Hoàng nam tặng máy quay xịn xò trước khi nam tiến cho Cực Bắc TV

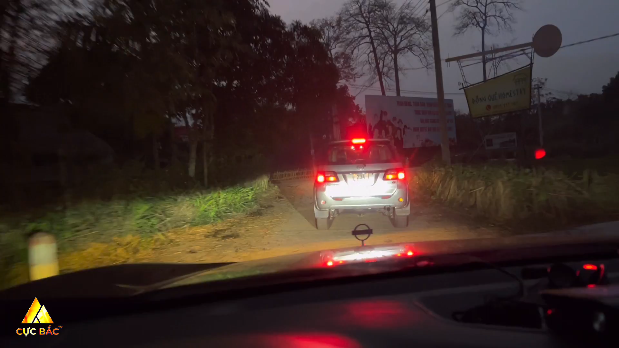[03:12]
Khá là đặc trưng của Hà Giang Cũng như là Tây Bắc nhé mọi người nhé Đây là đồng quê homestay này
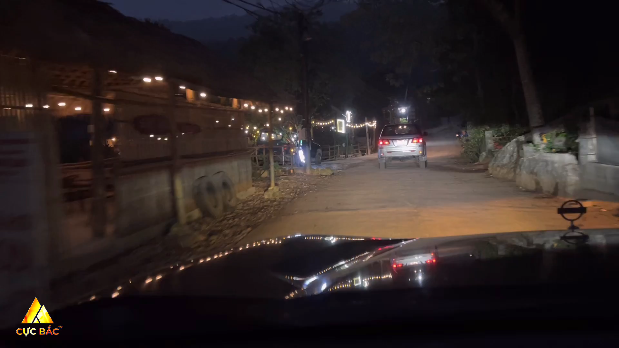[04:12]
Nhà văn hóa thôn Hạ Thành Đây trang trí điện Đèn rất là đẹp